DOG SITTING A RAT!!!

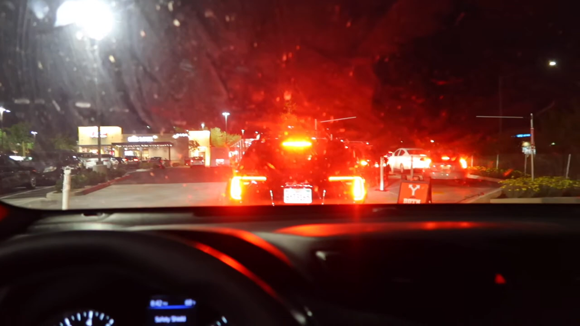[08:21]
Y'all, look how long this line is. The store is over there, and then there's two lanes that are here. And yeah, I'll probably be here an hour.